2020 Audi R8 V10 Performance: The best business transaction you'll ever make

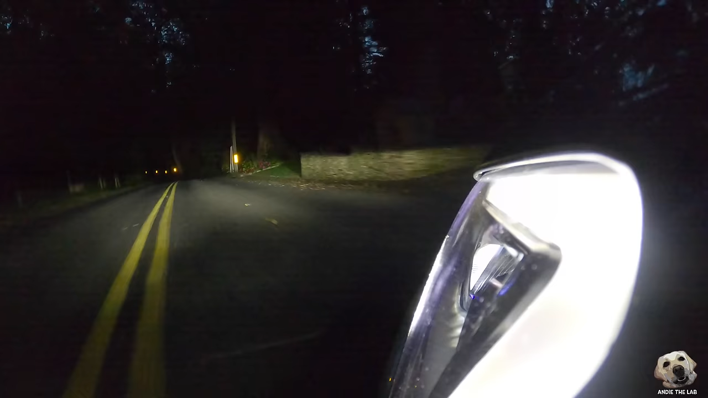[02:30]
A lot of times, because these sports cars are so low, I feel like the beam throw is also short, but I didn't really feel that way in here.